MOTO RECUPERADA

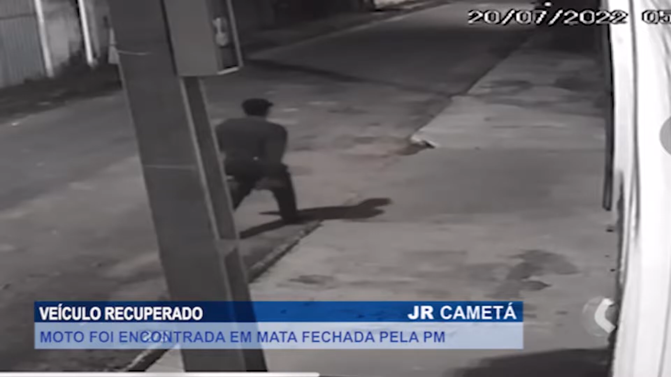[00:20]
no bairro da aldeia Por volta das 6 horas da manhã desta última quarta-feira O criminoso teria usado uma chave mestra para
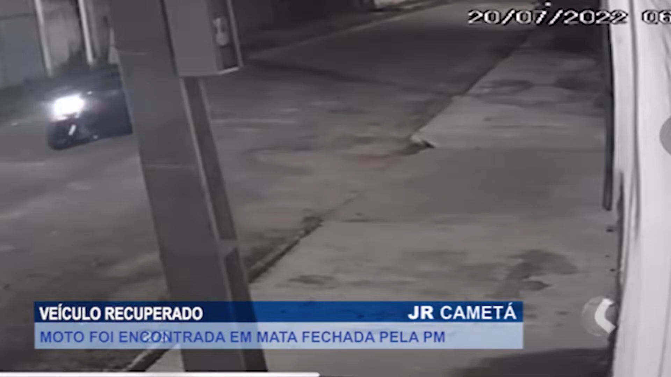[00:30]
furtar o veículo Após o boletim de ocorrência ser registrado O Serviço de Inteligência da PM recebeu informações Que levou a guarnição até uma mata fechada na BR-422 Sentido Limoeiro do Ajuru,